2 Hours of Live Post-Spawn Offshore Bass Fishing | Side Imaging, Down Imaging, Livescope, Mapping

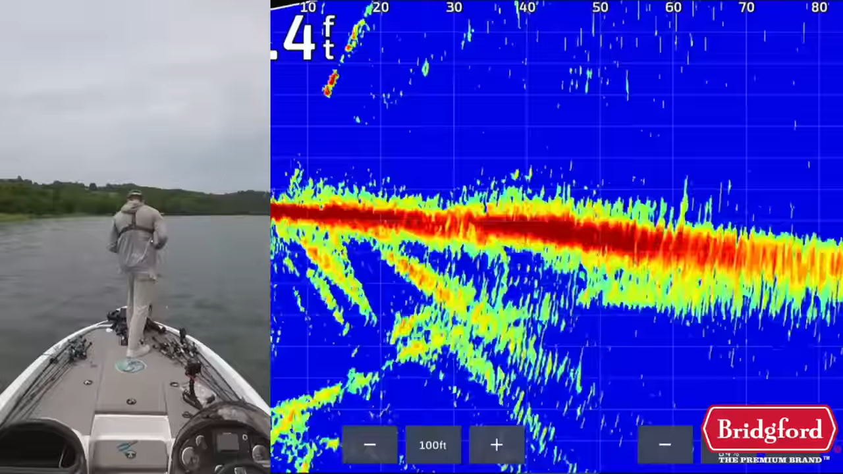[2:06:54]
I'll show you how I line up on that brush pile and all that stuff, and then we'll, uh, there we go. Let's see if they actually want the hover. It's falling down there. I don't think I made a long enough cast. Probably didn't. Oh. Did I get too close on this thing somehow?
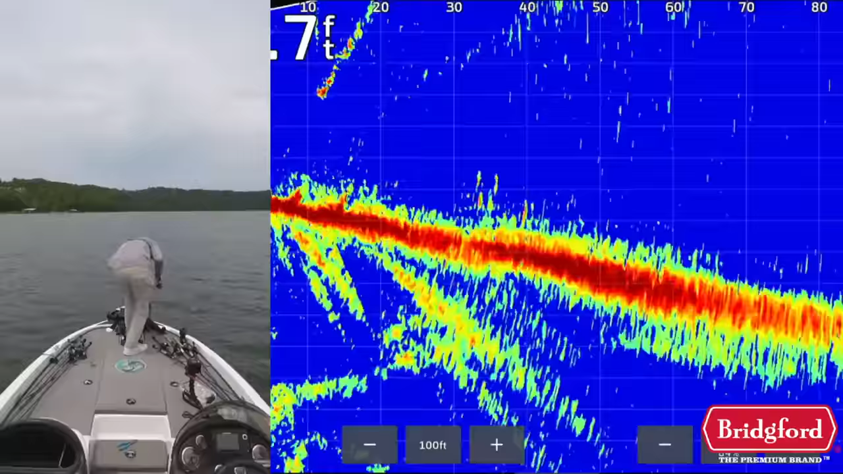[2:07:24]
Oh, I did. Dang it. I got way too close on this thing. Didn't see it until later. I'm only 40 foot away. That's not ideal. My bait's falling down to him, though. There we go. Those are the fish I probably need to be casting out.
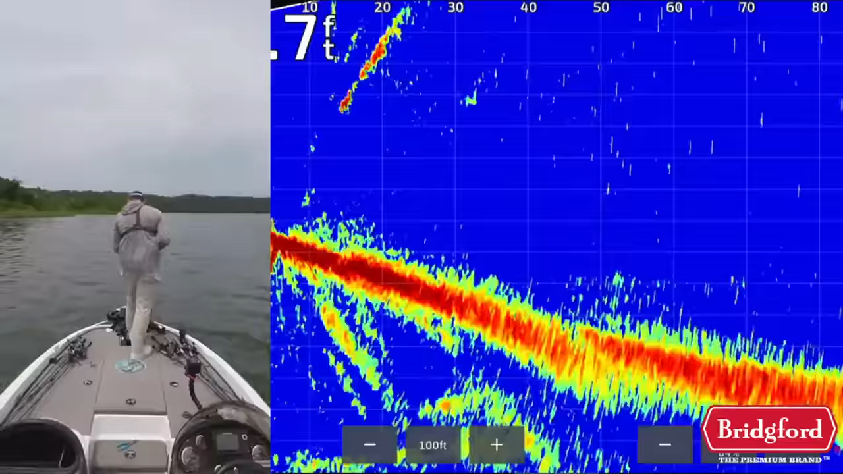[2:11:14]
Fish on that pile right there. Let's see if we can actually get over to him. Let's see if we can actually get over to him. Let me see those fish there.
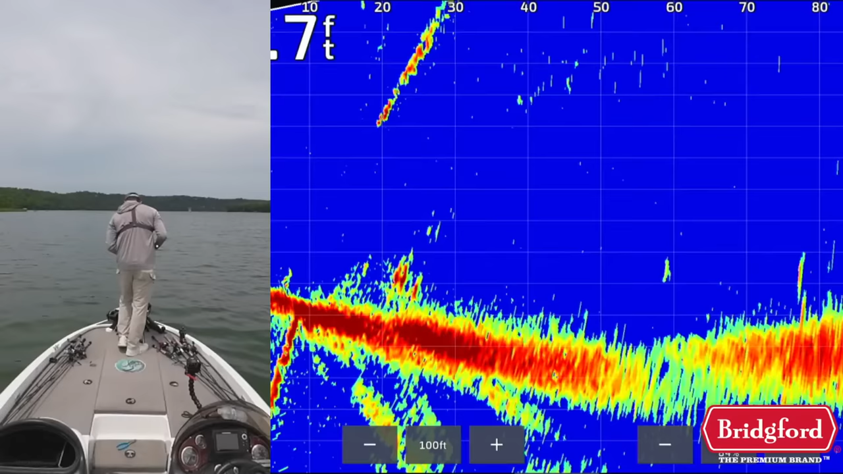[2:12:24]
So we are moving on. There's another little pile over here. Yeah, he's so weird. Some of these fish are like super aggressive and other fish are just like, eh, I don't give a crap about your bait. And that's fine. You just don't mess with them for too long then. You don't sit there and cast and cast and cast at them if they're not going to come up and just shark your bait, which is what I want to see them do.
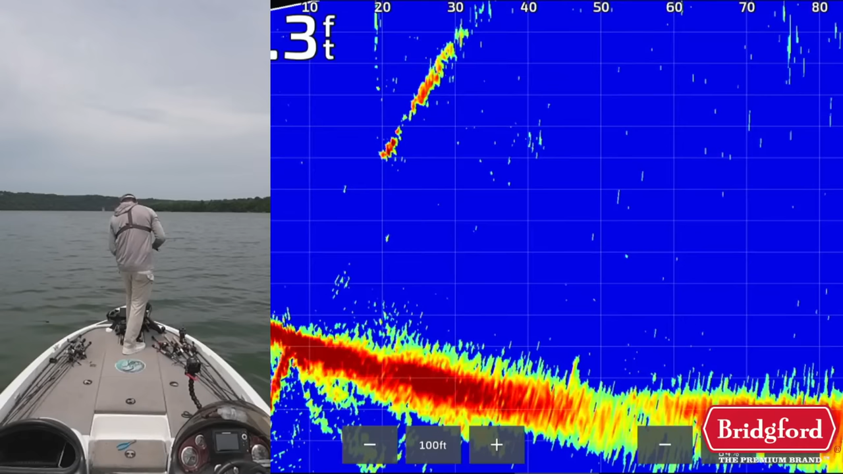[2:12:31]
I want to see them come up off the bottom or up off the area they're on and come and shark my bait. Come try to come get it. Oh my goodness. I'm all screwed up here. What did I do?
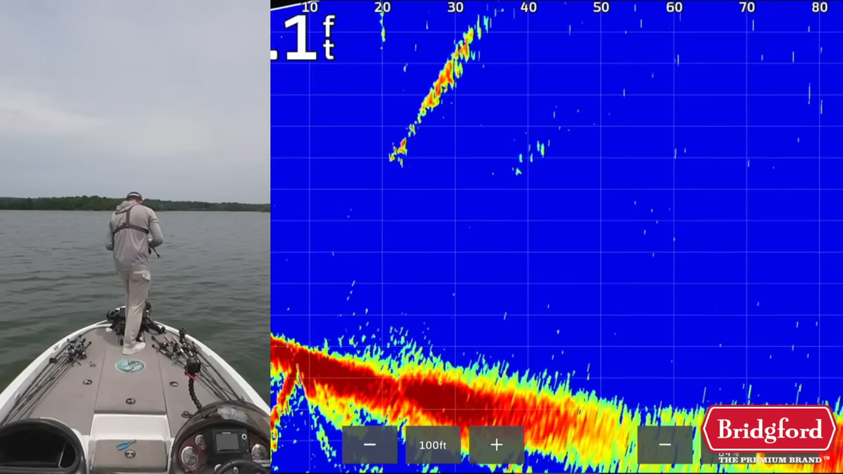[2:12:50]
These fish are not interested. It looks like either in the hover because it's right down in their grill.
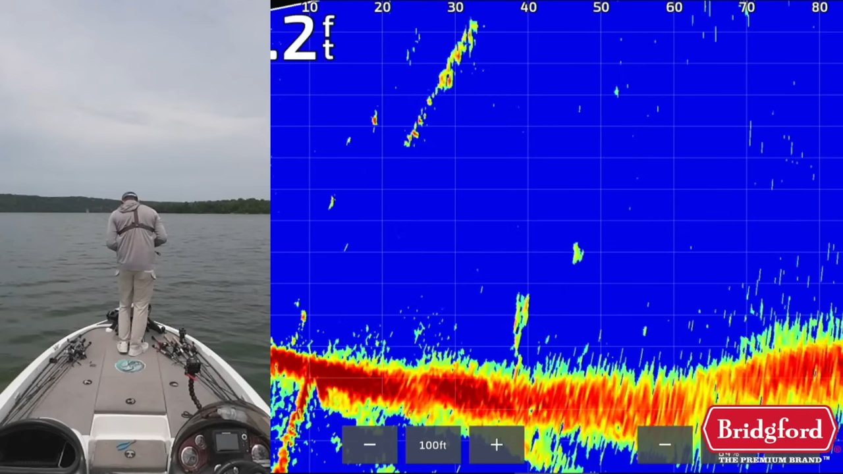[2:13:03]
They are just uninterested. So, let's move on. Let's roll back into that creek where we started. And I want to check a couple of brush piles in there.